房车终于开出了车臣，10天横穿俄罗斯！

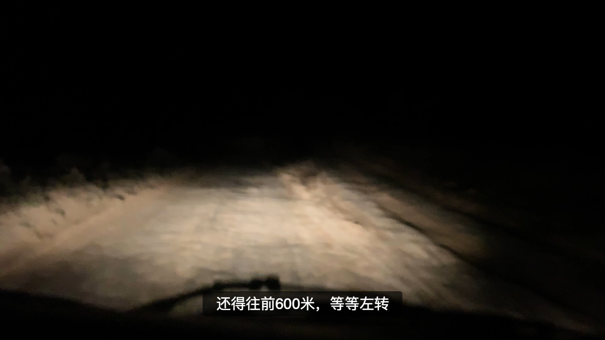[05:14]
还得往前600米才能左转。 在俄罗斯境内，基本上是没有高速公路的。
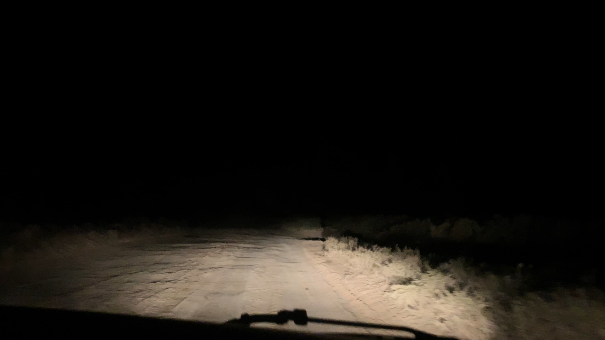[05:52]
400米左转，这是几个意思？怎么两条路啊？
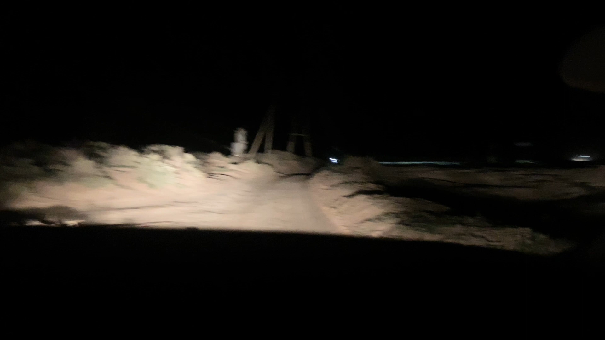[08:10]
啊，应该是这个出车这个口。40米。哎呦，我的娘亲！哎呦，我的娘亲啊，这哪是路啊？这是路了，是不是？ 请继续前
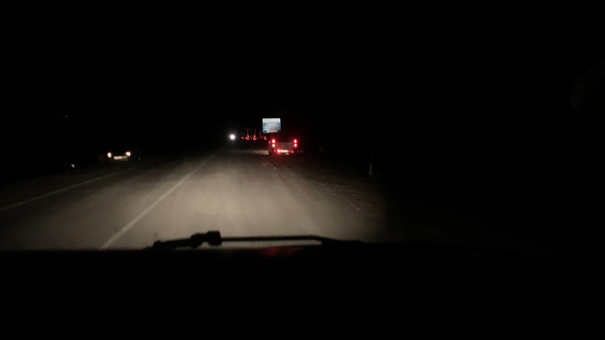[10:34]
果然是 出来了 。 对，跟看见的水泥地，跟看见亲人一样。 这个卡尔梅克共和国，打咱们进了这个共和国，路就开始不好出，不好走。这个国界分分钟就好了。